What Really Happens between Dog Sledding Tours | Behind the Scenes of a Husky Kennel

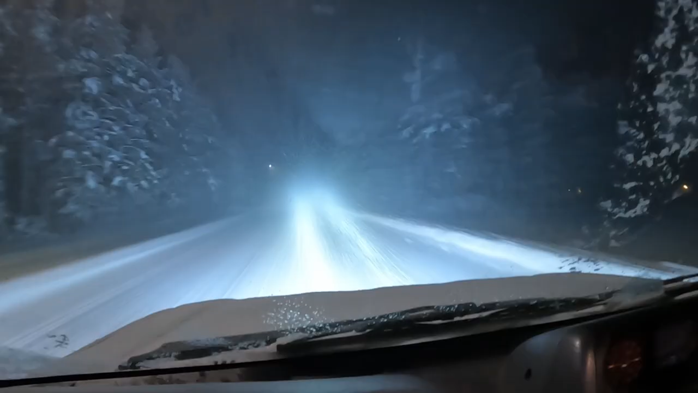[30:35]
If I switch on the headlight, you see, it really can't really drive with the full light on, you see.